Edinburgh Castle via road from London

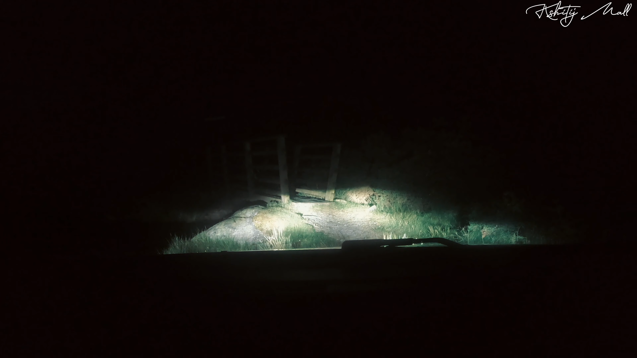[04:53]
ये जो भी हमने शॉट देखा है, लिटरली आई वाज ड्राइविंग इट और खड जैसा था, खड़ी गाड़ी, बस थोड़ी दूर आगे ब्रिज था और पानी था, मैंने वहां गाड़ी रोकी. जल्दी करेगा